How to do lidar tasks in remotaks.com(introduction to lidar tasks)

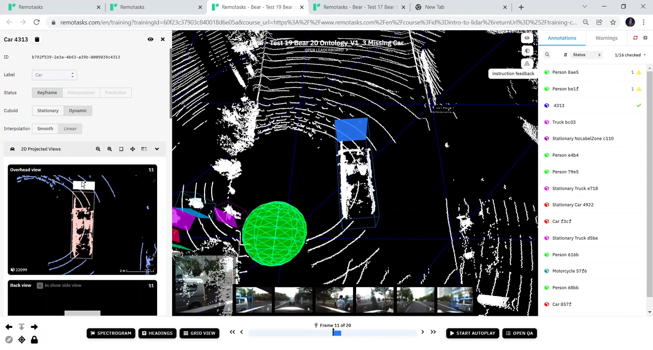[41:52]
here we need to check we need to put the directional heading. I think no, it's human. Okay, so that's the overhead view. We go to this view. Now I prefer it like this. It's too up because of the bottom Z, and we have some space here. So this guy had an echo. You can see the echo here.
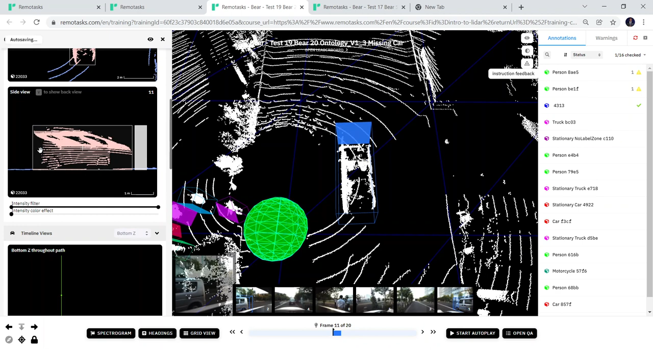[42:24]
Yeah, that's frame 11. Let's do a shift backward. Oh, we can't find our car. So let's press the F key.
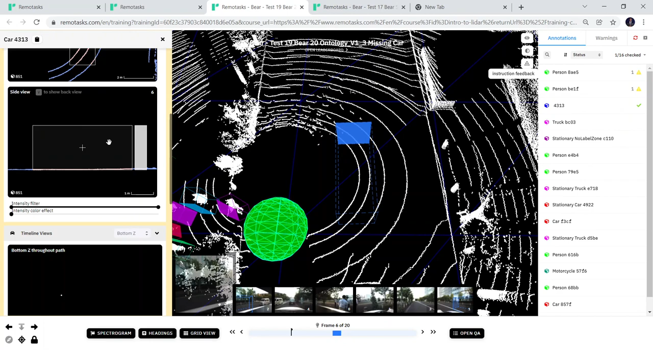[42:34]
So we're going to drag this and put the prediction here.
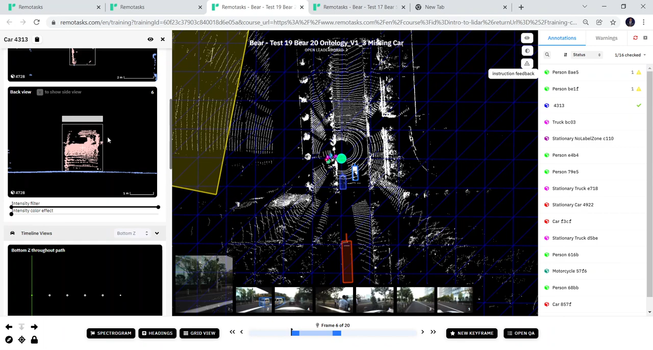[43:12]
We can keep changing the direction, okay? So we can see that there's an issue here. We need to push this car this way. Let's check this again. Push it this way, and all right, fine.
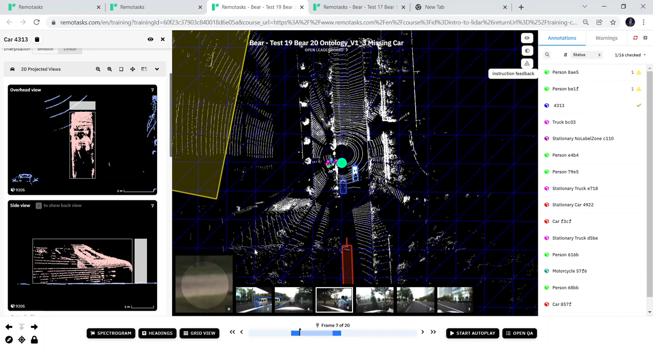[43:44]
We're going to go one frame. Remember, we just had keyframe at 6 and 11. Okay. So let's go one more frame. Frame 7. You see, it's still within the bus. Frame 8 within the bus. Frame 9 within the bus. Frame 10. Almost within the bus, but there's something happening here. We're going to check this again, okay? Now, let's shift frame 6,
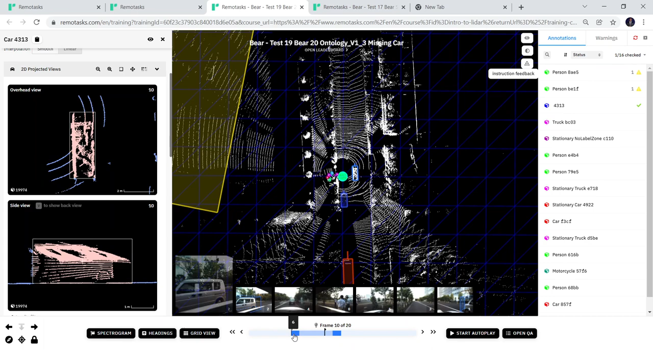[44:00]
frame 1. Let's give it a good annotation in frame 1. I'll come back to that. You will see that
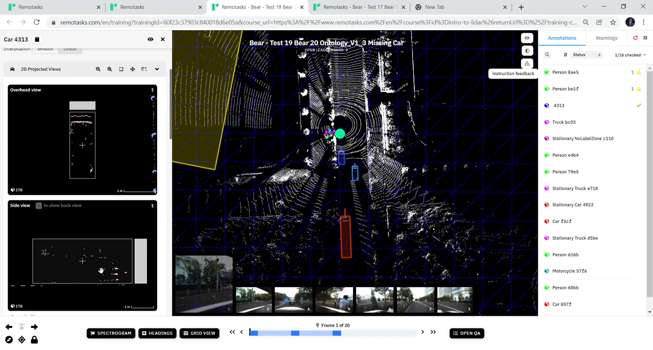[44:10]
it will adjust well, okay? All right, let's see again.
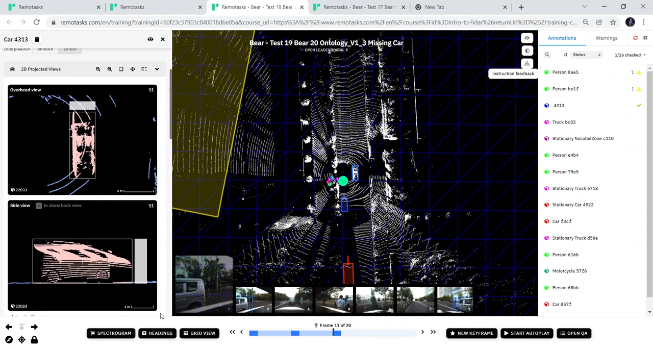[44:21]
Okay, let's go forward. You see, this is still annotated well. Only that the directional heading is a little bit. Okay, let's get in. All right, so.
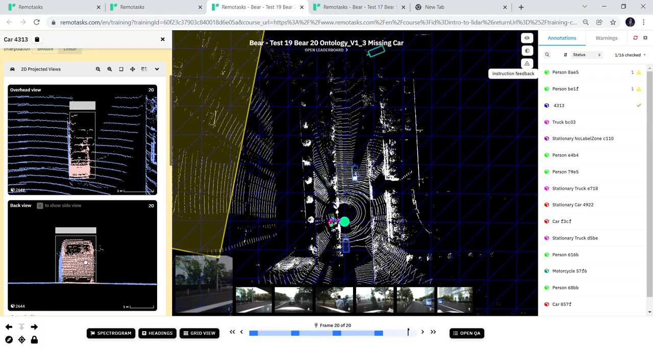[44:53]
Battery is low. So we now come down here.
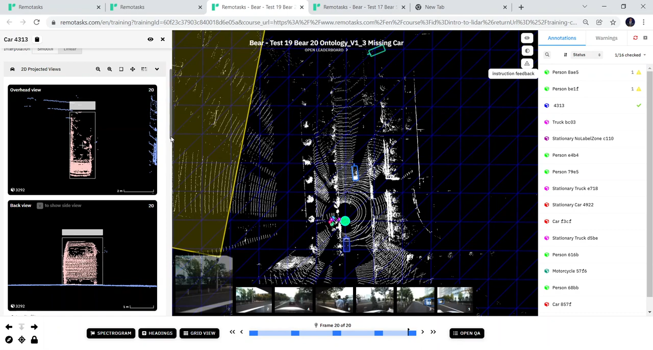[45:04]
Okay, that's a car. I think we have an attribute to fill. Is the car stationary? No, it is dynamic because it is moving. Right.